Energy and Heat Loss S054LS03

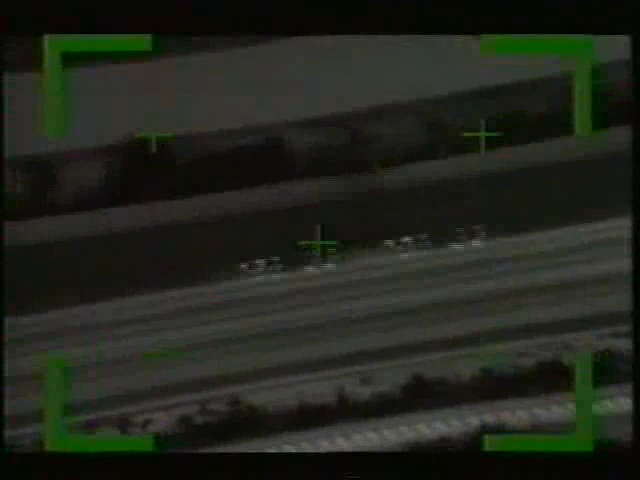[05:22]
literally glowing with heat where they run on a steel track why are they so hot